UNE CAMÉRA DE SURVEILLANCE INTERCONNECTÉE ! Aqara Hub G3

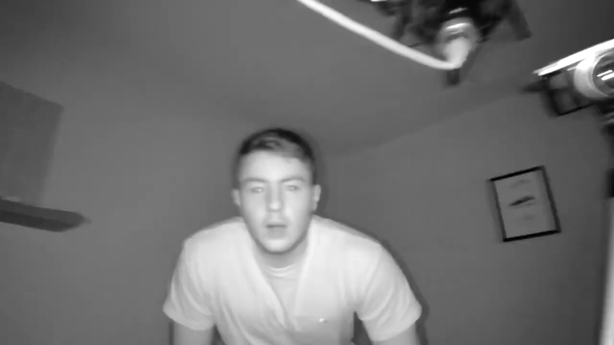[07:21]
là ça me détecte Ça me détecte Et ça va directement sur moi Donc c'est assez flippant les gars Parce qu'on est dans le
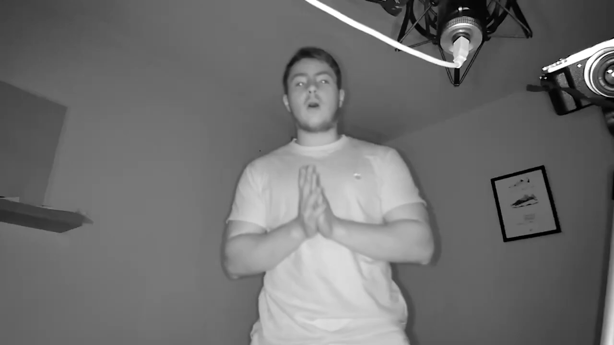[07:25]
noir Mais au moins ça fonctionne très bien Donc ça je suis très content Et écoutez maintenant Je vais présenter les autres objets Mais je vais ouvrir quand même Les volets Parce que bon On est mieux quand il fait jour